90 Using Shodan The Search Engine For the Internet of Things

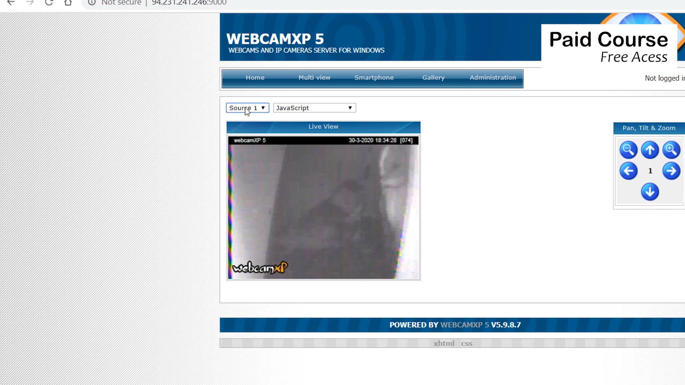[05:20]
Wow, it required no password and there is a little bird in a nest.